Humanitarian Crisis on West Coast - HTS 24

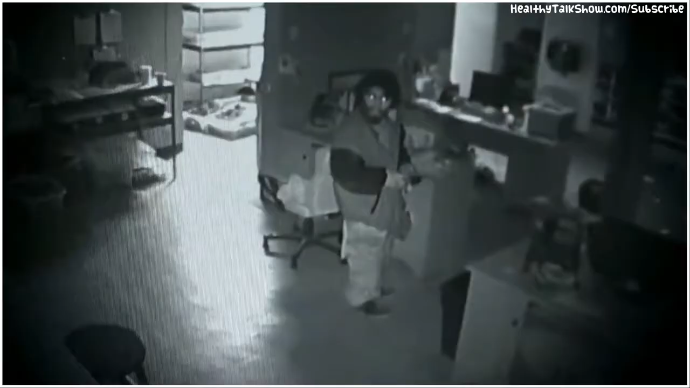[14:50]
In Van Nuys, a homeless man breaking into a store and watching porn on a computer while the family was living upstairs.